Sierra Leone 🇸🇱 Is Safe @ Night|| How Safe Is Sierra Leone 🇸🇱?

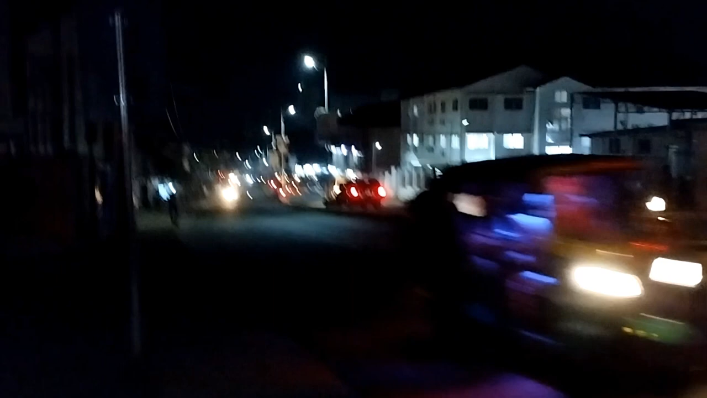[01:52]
yes it is quite late and people are still out here transacting businesses